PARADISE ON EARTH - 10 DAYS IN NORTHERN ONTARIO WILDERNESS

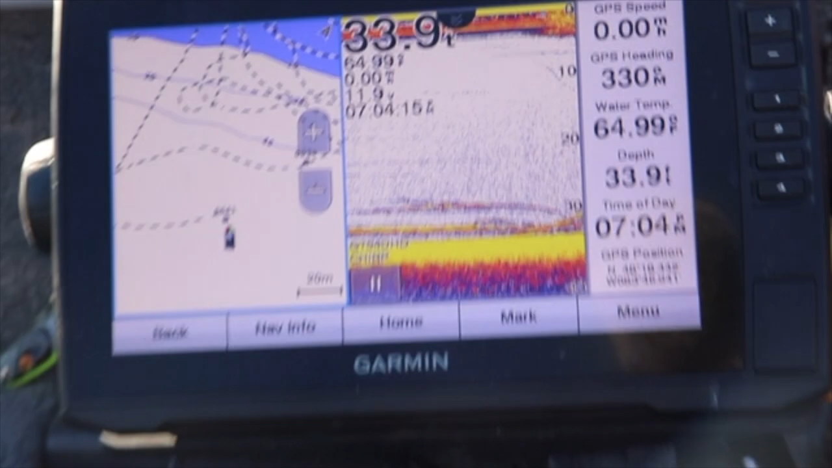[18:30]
On screen: depth 33.9 ft, water 64.99°F
They weren't where they were the past two nights,
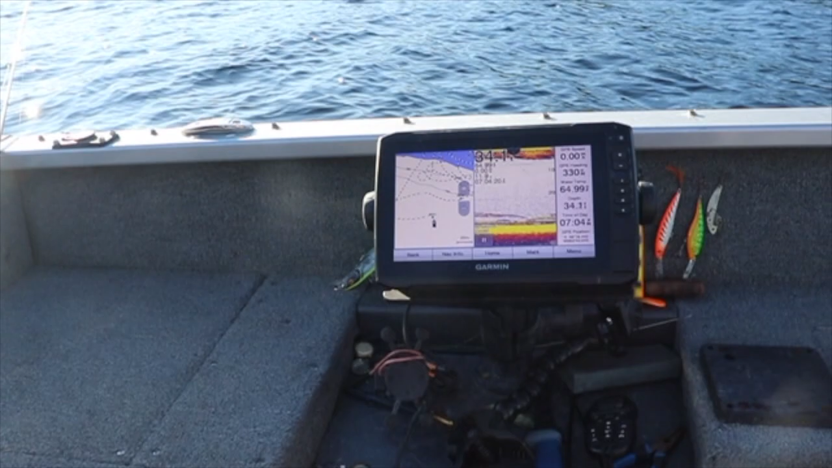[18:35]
so we had to do a little bit of a search mission tonight, but I think we found them. It's a light bite, but we're getting them.